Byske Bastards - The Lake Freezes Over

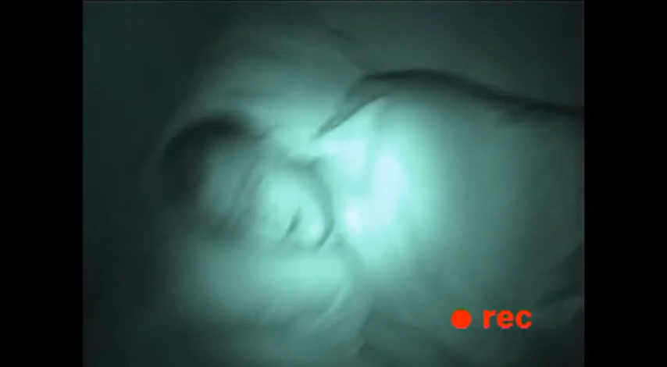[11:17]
For da er det ufølgelig. Det er en blant rød prikk.
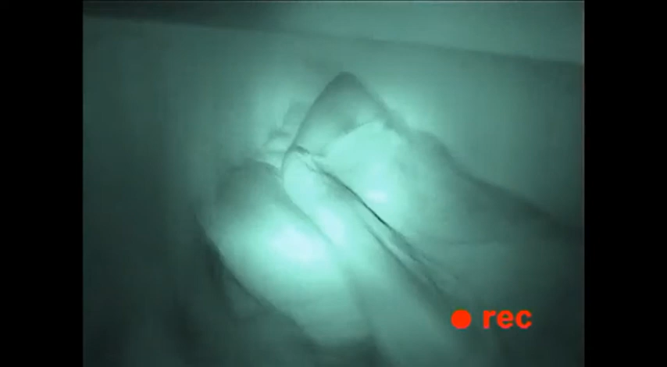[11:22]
Jeg tror du skulle ikke lure meg. Hva?
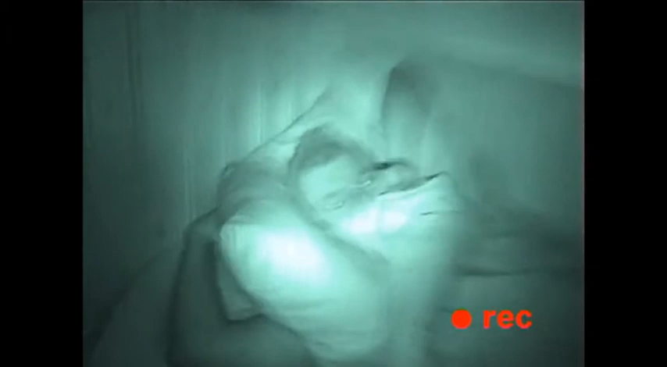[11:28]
Hva sa du? Rød prikk. Du rød prikk.